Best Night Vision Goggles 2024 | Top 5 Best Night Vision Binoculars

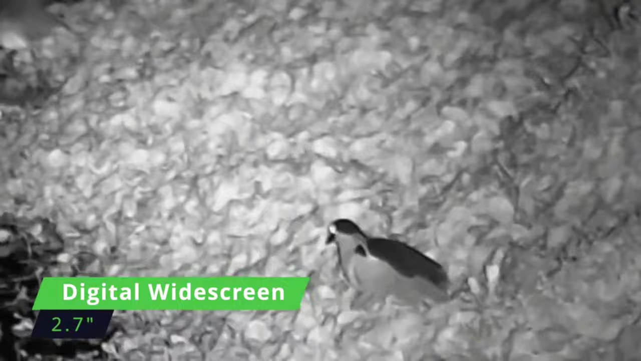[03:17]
Featuring 9x magnification, combined with 3x optical magnification and 3x digital zoom,
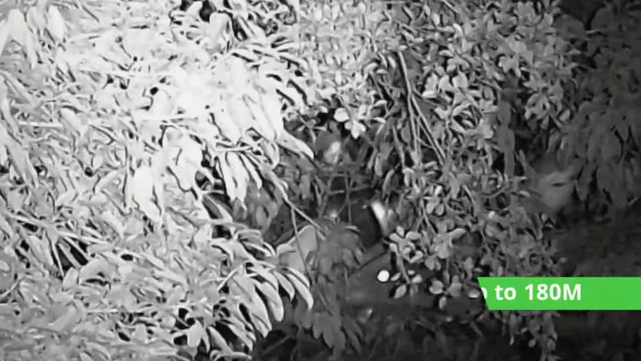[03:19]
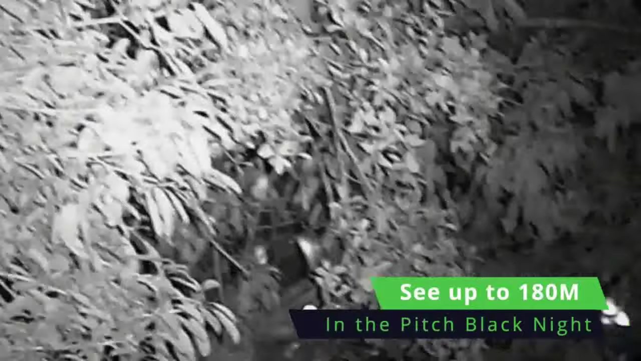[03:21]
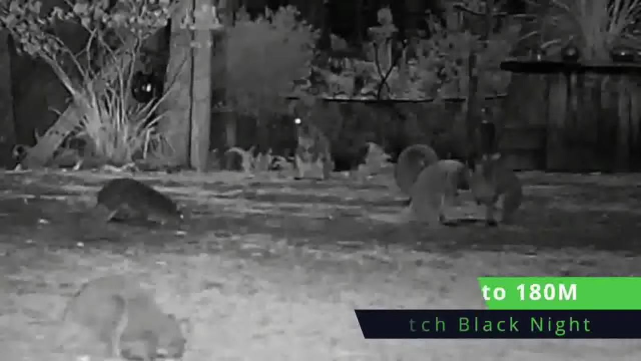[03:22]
the enhanced magnification allows for the observation of intricate details,